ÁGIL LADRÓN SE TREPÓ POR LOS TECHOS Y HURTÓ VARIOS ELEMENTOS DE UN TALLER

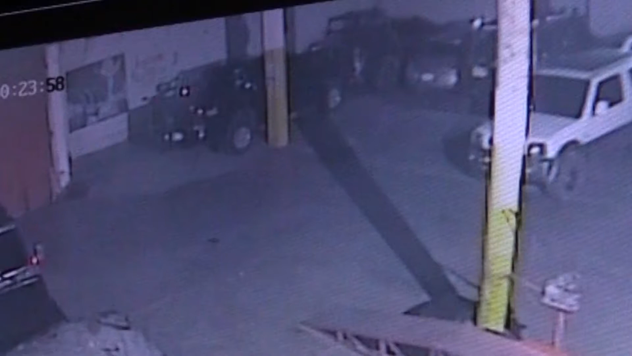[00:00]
Este video de cámara de seguridad demuestra la destreza que tiene este ladrón para trepar por paredes y portones e ingresar a robar en un taller ubicado en el barrio Primero de Mayo.
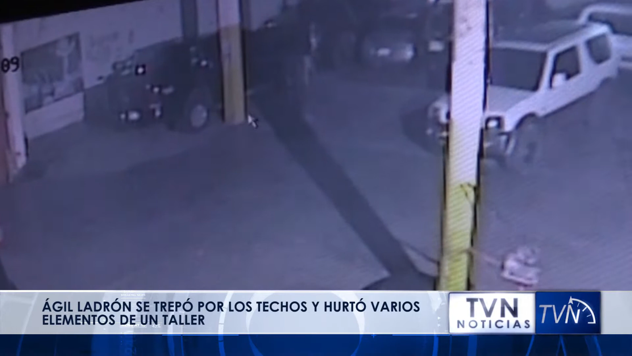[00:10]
De manera inexplicable, logró su cometido y se llevó algunas herramientas del establecimiento. Aprovechó que era de madrugada y que la calle estaba sola para pasar desapercibido e ingresar sin ser visto por vecinos del sector.
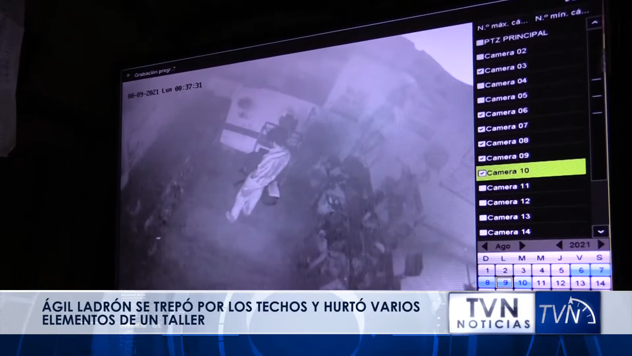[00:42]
las sacó hasta la parte de adentro de la puerta. Después se bajó un televisor, el DVR. Y lo que pudo lo echó en un costal, se salió por esta puerta que mide 4 metros de pico de altura, no sabemos cómo,